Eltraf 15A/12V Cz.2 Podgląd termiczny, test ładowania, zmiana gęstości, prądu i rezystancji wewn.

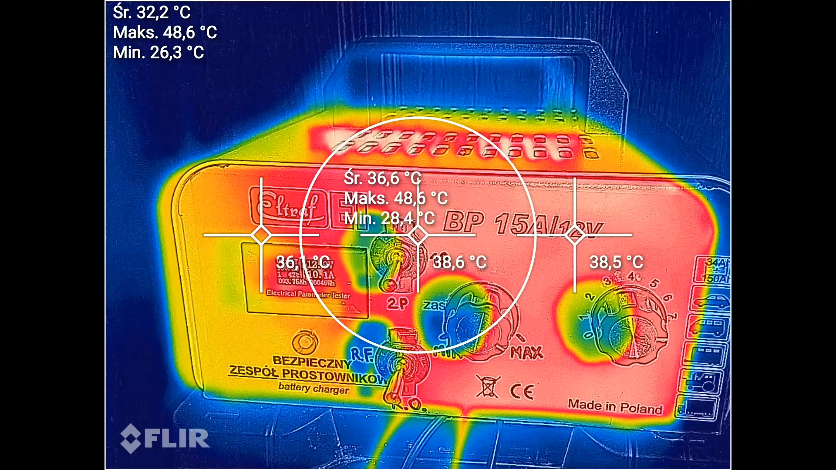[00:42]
On screen: max 48.6°C
coś tu się nagrzewa bardziej po prawej stronie, same przewody się nawet nagrzewają,
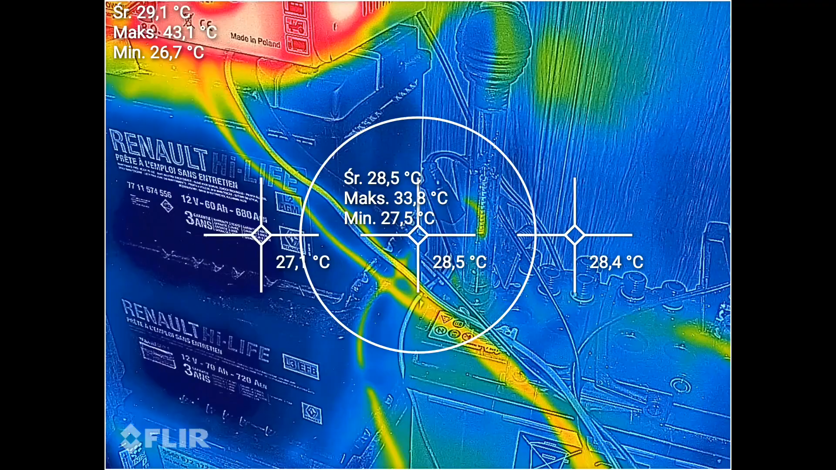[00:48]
On screen: spot 28.5°C
mają tutaj 30 kilka stopni.
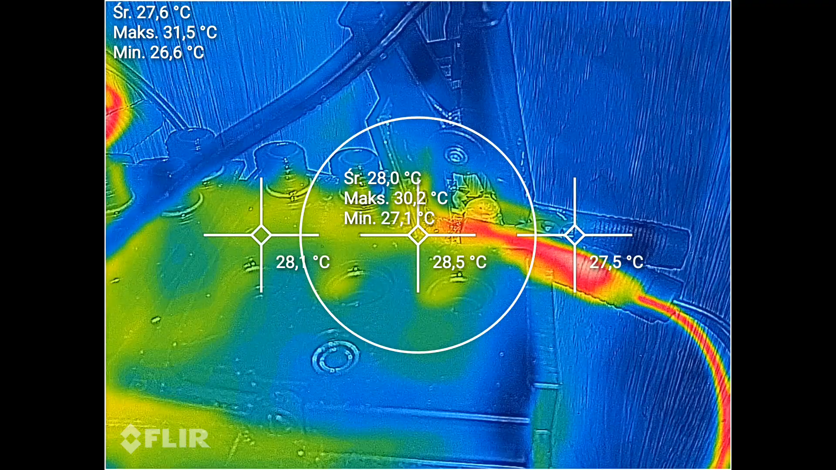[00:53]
I złączki, którym jest prostownik podłączony do akumulatora, też troszkę się grzeją, nie jest to duża temperatura,
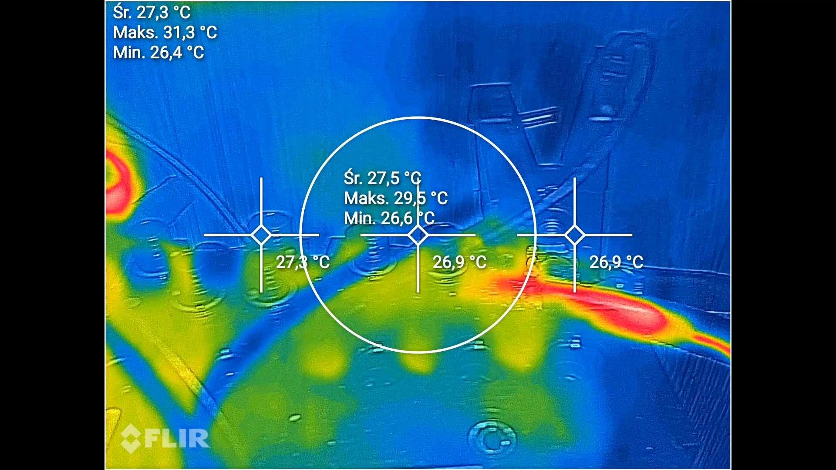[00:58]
On screen: spot 26.9°C
ale widać, że coś tam się grzeje z jednej jak i z drugiej strony,
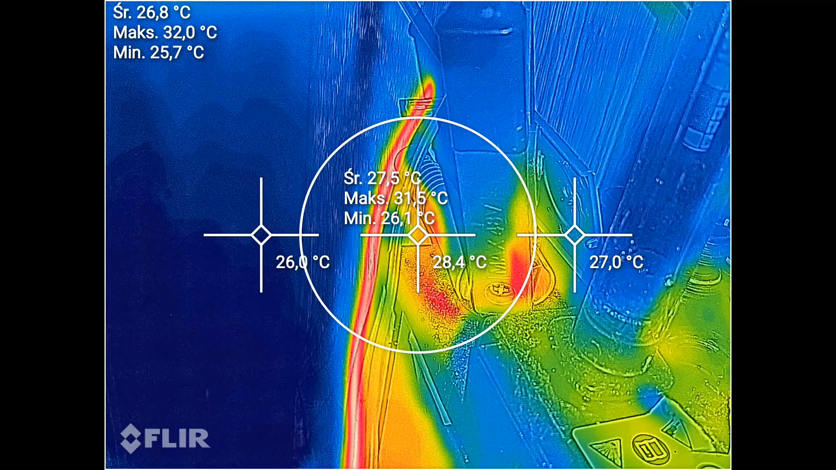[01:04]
no ten przewodzik robi tutaj takie fajne wrażenie.
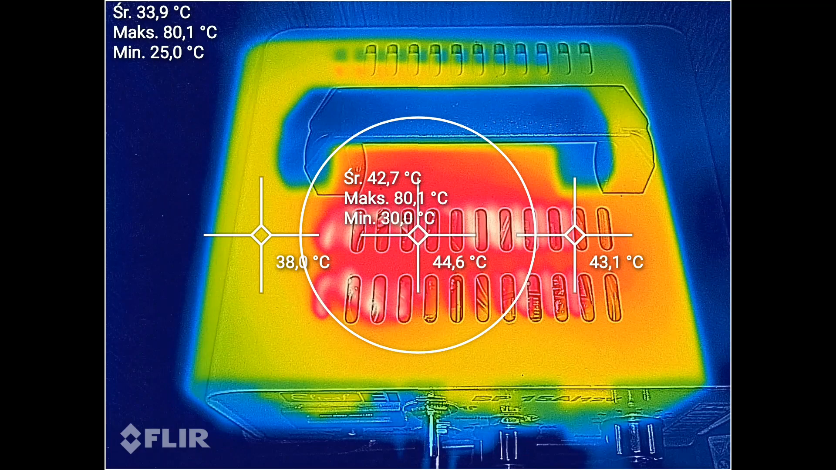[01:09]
On screen: max 80.1°C
Obudowa z góry nagrzana, gdzieś maksymalna temperatura już 80 stopni na tym górnym. Przez te krateczki widać takie ciepło.
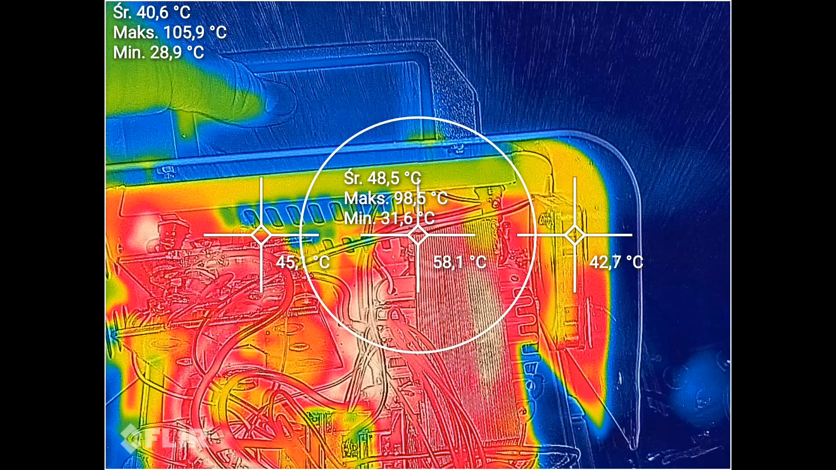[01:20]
No poci się biedak w środku. Mostek prostowniczy.
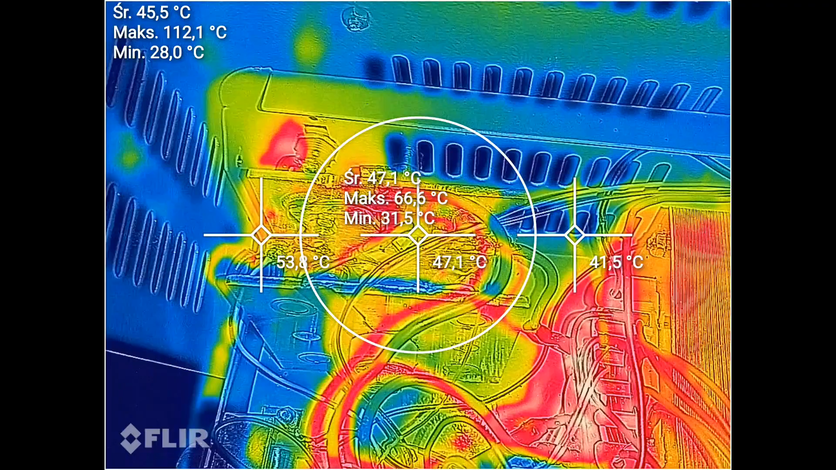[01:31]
Powiem szczerze, że tutaj widać tylko temperaturę przewodów, którymi prąd jest do niego doprowadzany, a sam mostek jest praktycznie niewidocznie termicznie, więc wszystko jest w porządku.
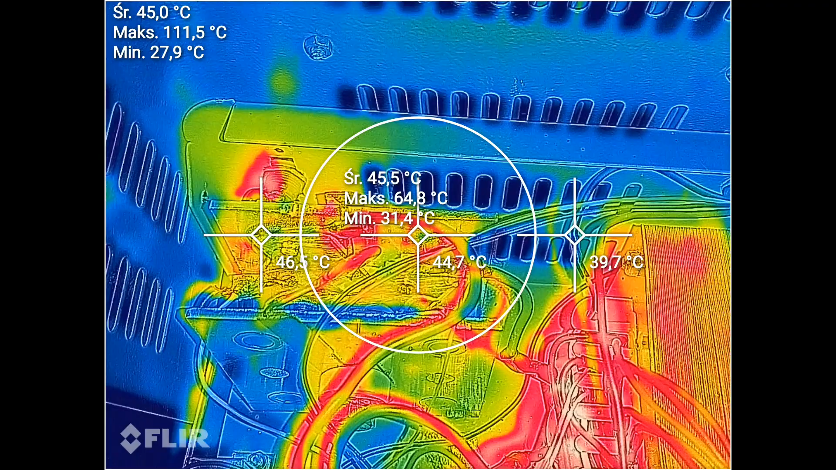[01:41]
Ale to on jest zbudowany w zasadzie z ośmiu diod, po dwie łączone są w pary i całość składa się na mostek pełnookresowy Greca,
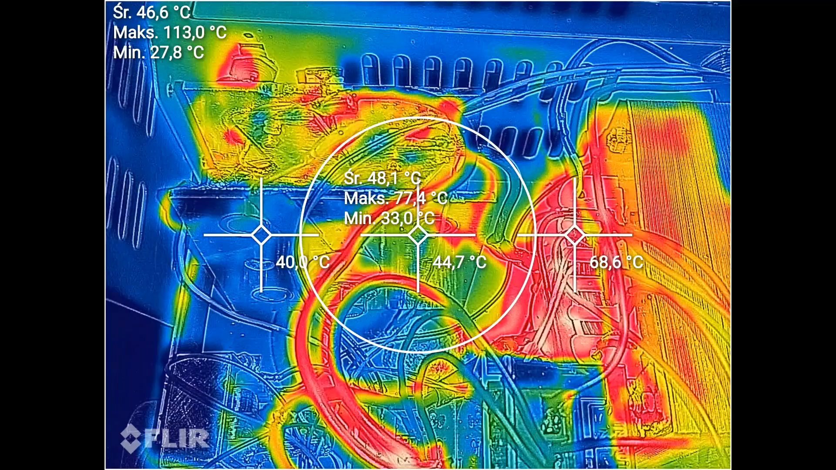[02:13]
A plus wychodzi w zasadzie wprost z mostka prostowniczego.
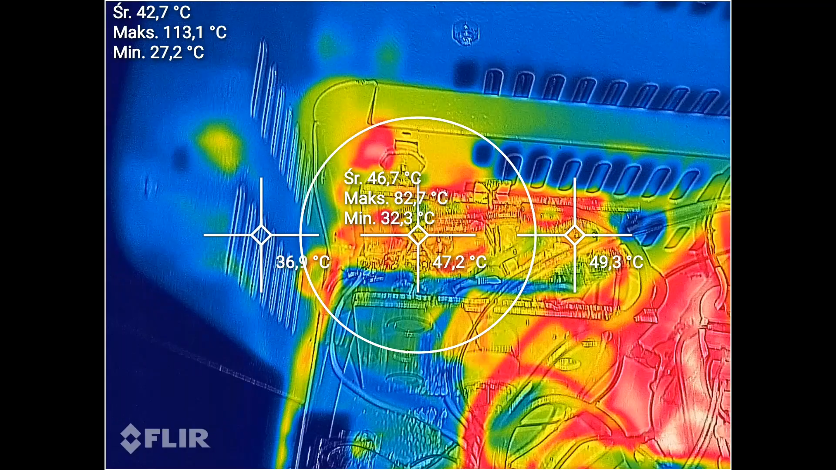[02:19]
Ten minus jeszcze przechodzi przez bezpiecznik stolny wtórny. No i ten bezpiecznik powiem szczerze, że trochę się grzeje. W tej chwili już nie ma, w tej chwili wykazuje niecałe 100 stopni 90,
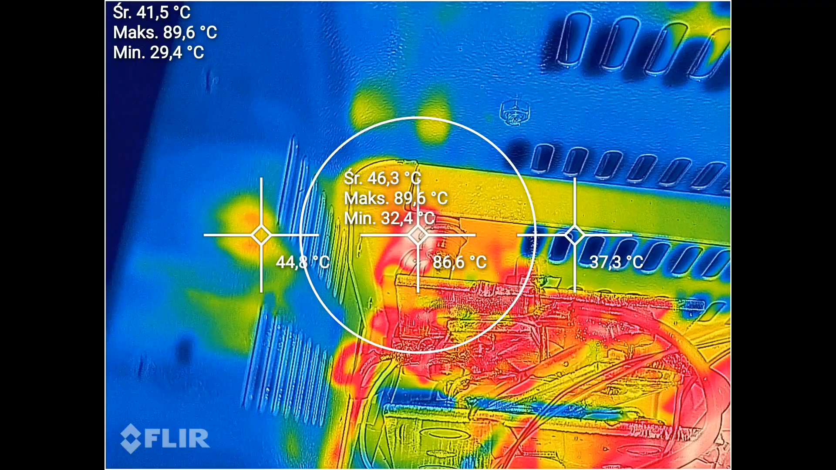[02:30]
On screen: max 89.6°C
ale jak na prostowniku było więcej prądu,
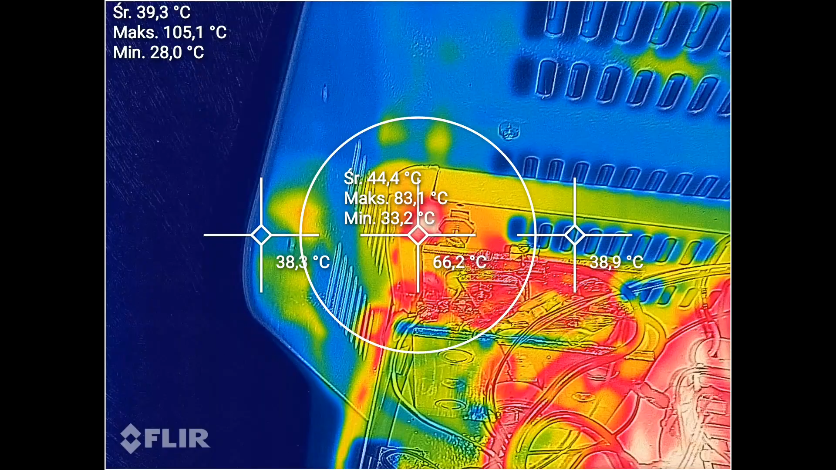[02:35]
około 12 Amperów, to tutaj było też ze 110 stopni.
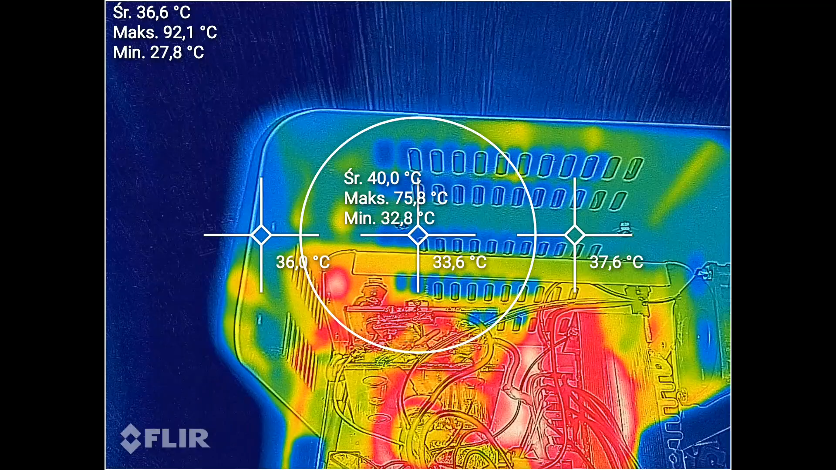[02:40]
On screen: spot 33.6°C
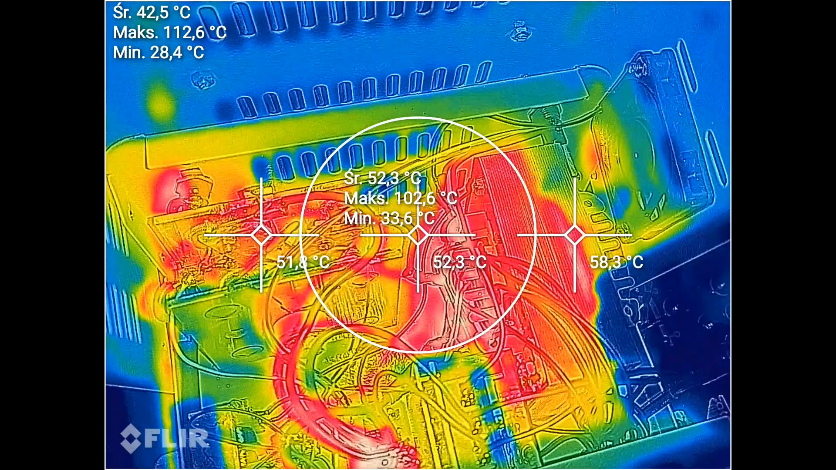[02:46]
Sam transformator, nie wiem czy on się zdążył nagrać do swojej pełnej temperatury pracy czy nie.
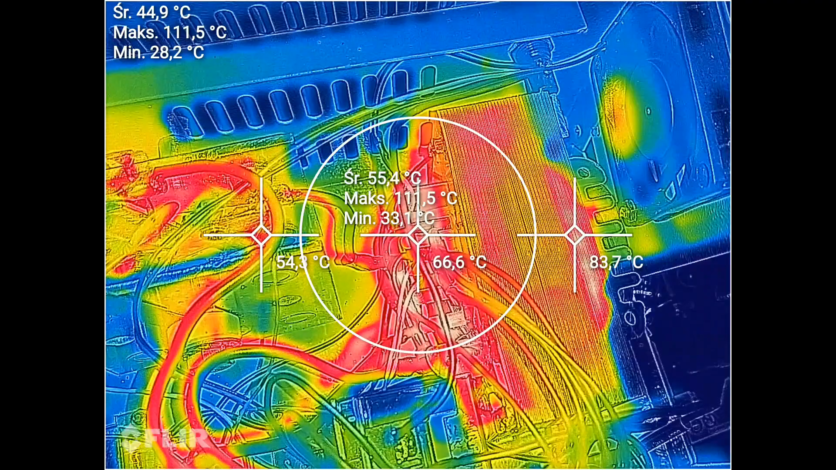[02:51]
On screen: max 111.5°C
W każdym bądź razie najszybciej i najwięcej ciepła wydziela się z uzwojeń wtórnych.
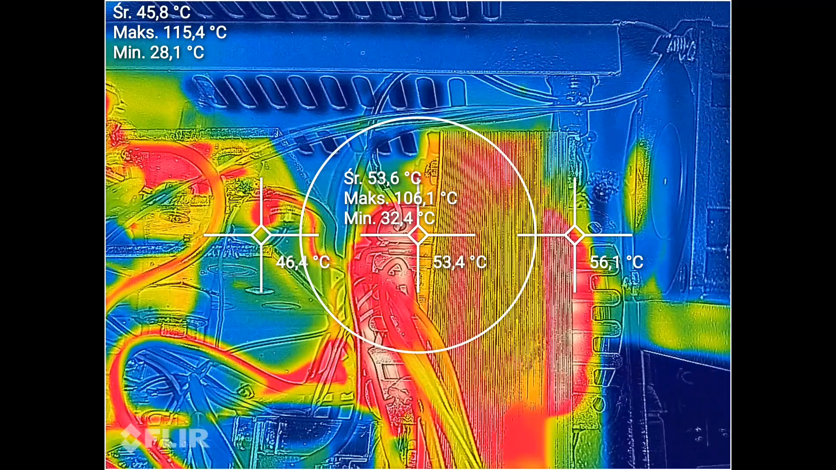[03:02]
No być może też pierwotnych, ale one są tak jedno na drugim nawinięte.
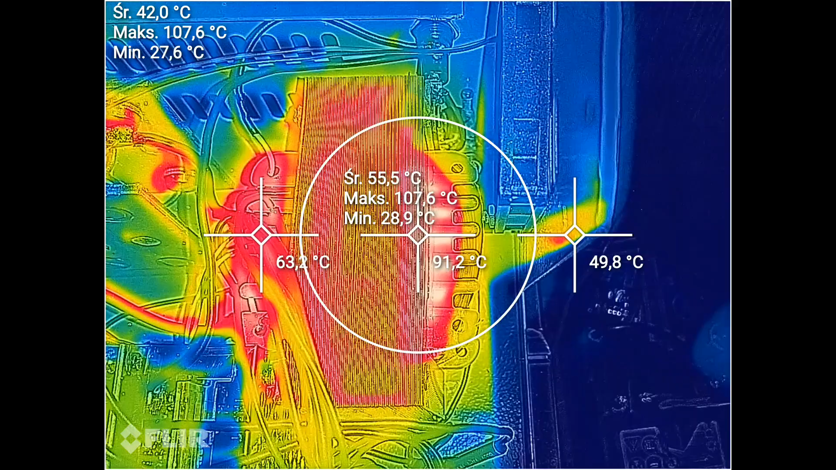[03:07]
On screen: max 107.6°C
Teraz już bardziej widać, że i rdzeń się nagrzewa.